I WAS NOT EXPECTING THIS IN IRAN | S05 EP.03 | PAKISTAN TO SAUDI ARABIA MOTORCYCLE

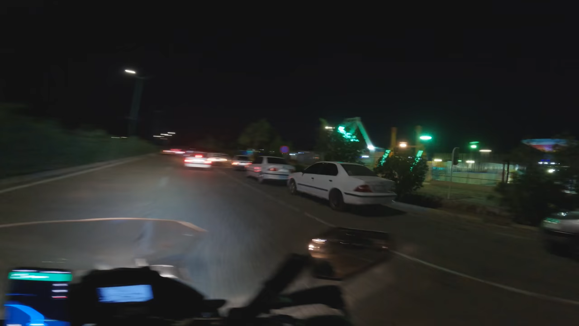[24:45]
हम लोग जी अब शहर की बत्तियों में इंटर हो गए हैं, ये बच्चों के डिनर पार्क वगैरह बनाए हैं, और इंट्रेंस शहर की इंतहाई खूबसूरत,
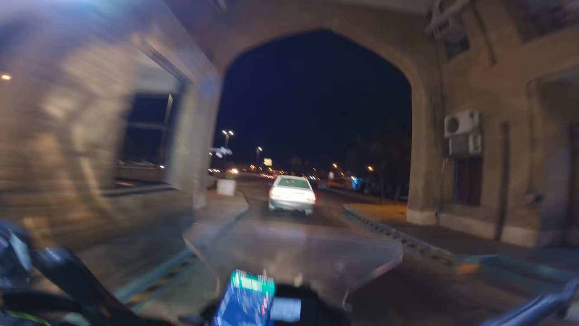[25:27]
फर्स्ट इम्प्रेशन तो मुझे इस सिटी का लग रहा है कि यार ये बहुत ही डेवलप्ड
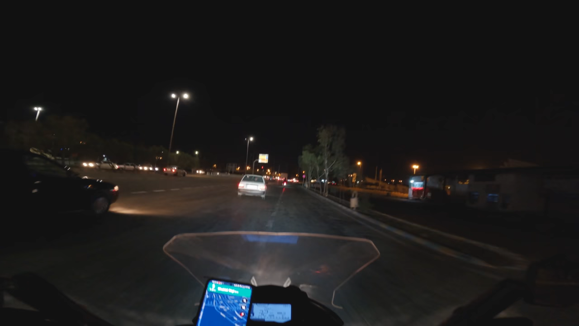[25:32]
सिटी है और इसका ग्वादर के साथ कोई कंपैरिजन नहीं है, मुझे ये लग रहा है। क्योंकि ग्वादर बहुत छोटा सा, उसकी दो या तीन रोड्स हैं, ये तो बहुत बड़ी सिटी है। यहाँ पे ये फ्रूट्स वाले हैं, तेरी खैर हो जाए, कट्टा मारता जा रहे हैं।
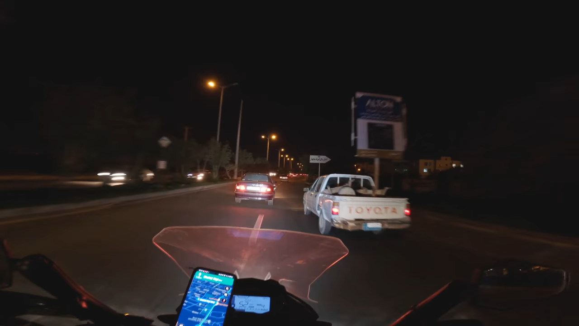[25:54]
अभी तकरीबन मैं कुछ 15-20 किलोमीटर से सिटी के अंदर ही राइड कर रहा हूँ, ख़त्म होने का नाम ही नहीं ले रही।
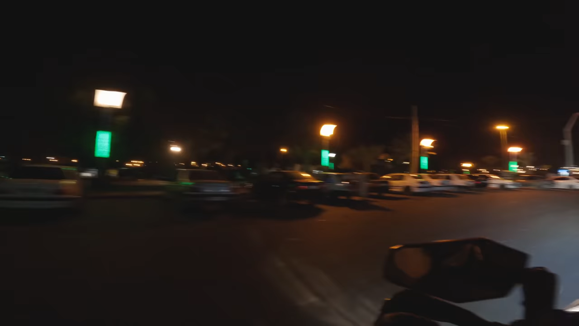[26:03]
यहाँ पे ही होटल है, पास में ही ये आ गया लाले। चेक करते हैं ना, लोकेशन तो अच्छी है इसकी।
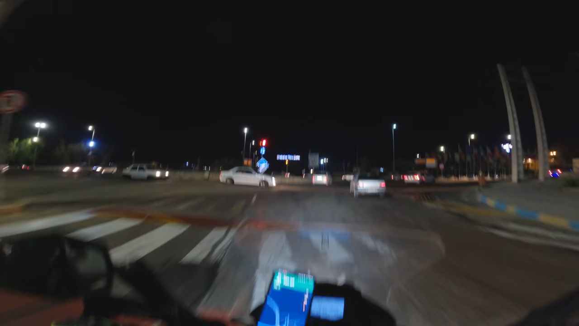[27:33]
वो जी बड़ा सारा एक बोर्ड लगा हुआ है, छाबहार फ्री ट्रेड जोन, फ्री जोन।
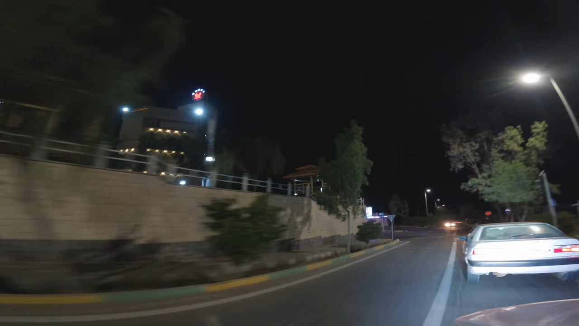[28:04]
देखने में तो होटल बड़ा फिट लग रहा है, यही है।
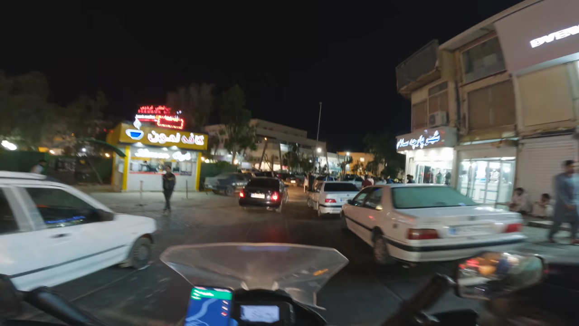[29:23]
वो सामने नज़र आ गया होटल 3 चक्कर काटने के बाद।